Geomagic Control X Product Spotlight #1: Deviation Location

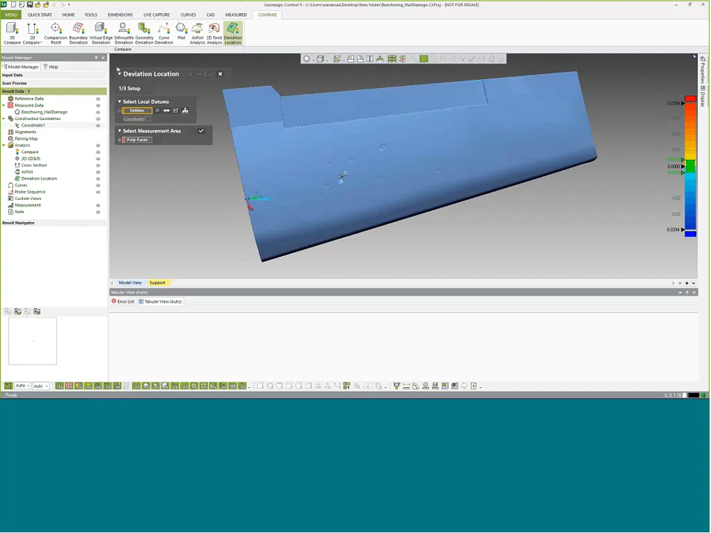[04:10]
We sort of need this just to locate where things are in space on the section that we're going to make and base it back to the overall part. And then we could put this wherever we like it.
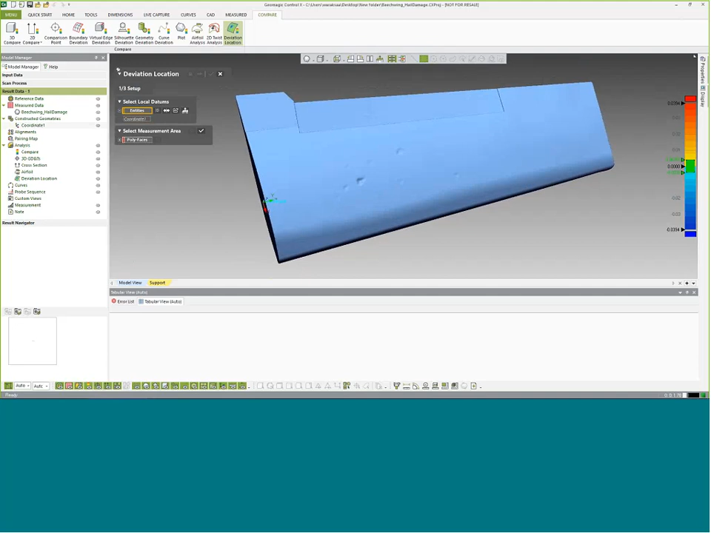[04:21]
This one was actually predefined for us per client. And then what we're going to do is just select the measurement area.